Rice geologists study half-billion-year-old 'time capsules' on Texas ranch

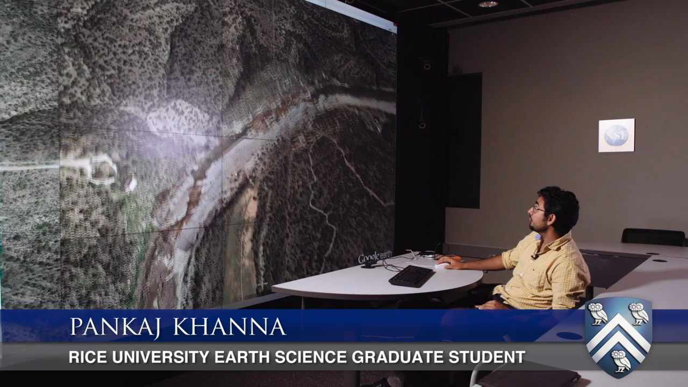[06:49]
already see here uh is there just some something interesting coming on you can already see